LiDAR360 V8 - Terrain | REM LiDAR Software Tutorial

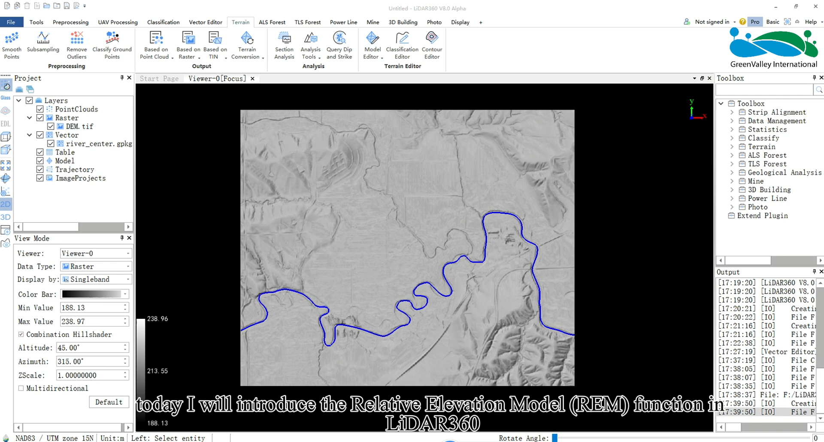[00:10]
Hello everyone. Today I will introduce the Relative Elevation Model, REM, function in LIDAR 360. The REM eliminates the absolute elevation of rivers to highlight nearby geographical features. The principle involves setting the elevation of the river to zero, while the elevation of other features represent heights relative to the river. You can activate the REM tool in the Terrain module and selecting the REM function.
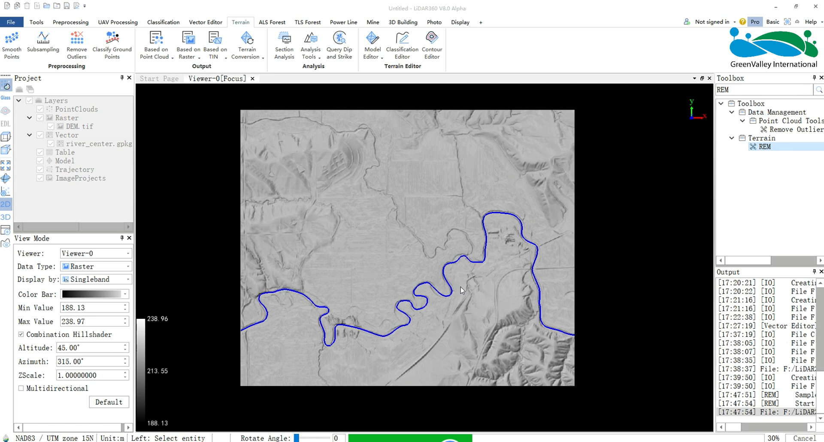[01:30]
Confirm adding the data to the current project.
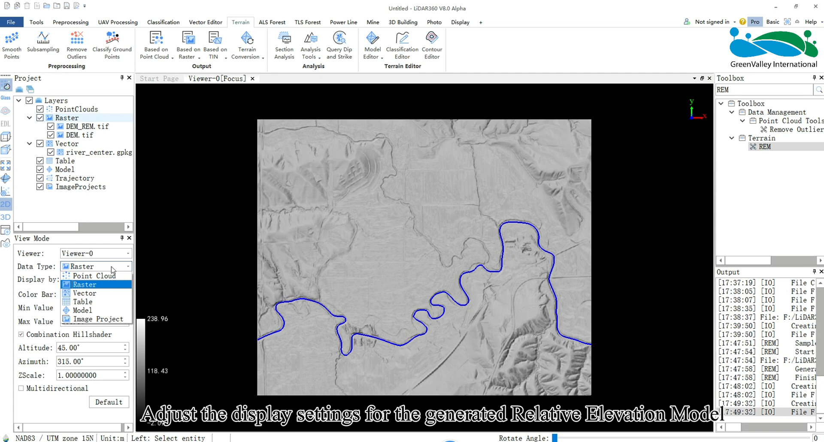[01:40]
Adjust the display settings for the generated relative elevation model. Uncheck Combination Hill Shader. Modify Color Bar.
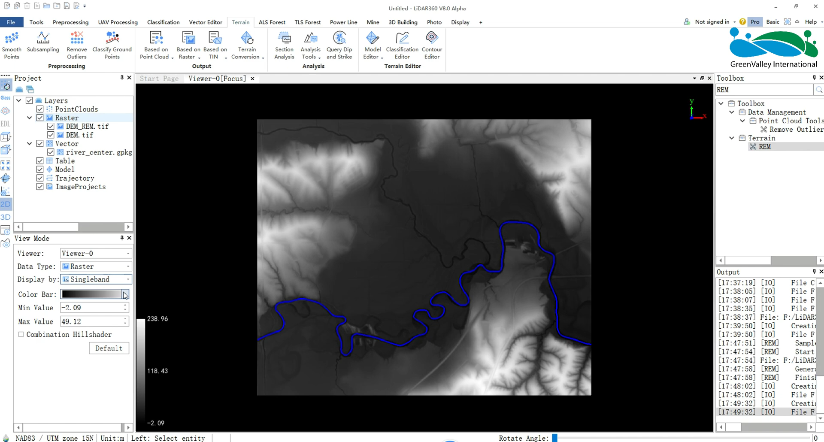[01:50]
Adjust the minimum and maximum values, then press Enter to view the symbol of REM.